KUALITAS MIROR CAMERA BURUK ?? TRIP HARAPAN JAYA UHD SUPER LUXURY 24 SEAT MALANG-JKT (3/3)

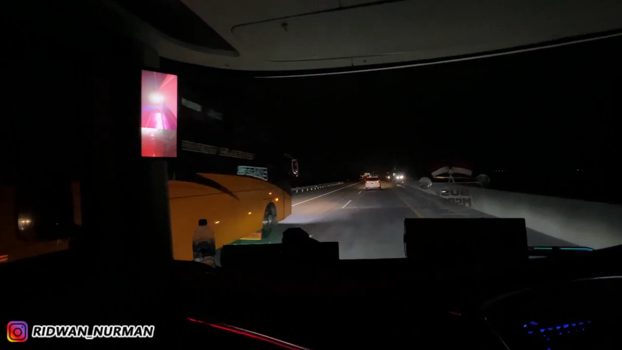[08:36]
KM 603 Madiun Magetan Ponorogo, belok kiri.
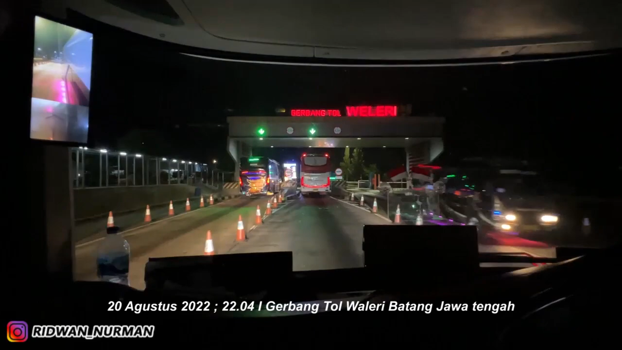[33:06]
banyak rumah makan nih. Kiri banyak jejer. Kita lurus.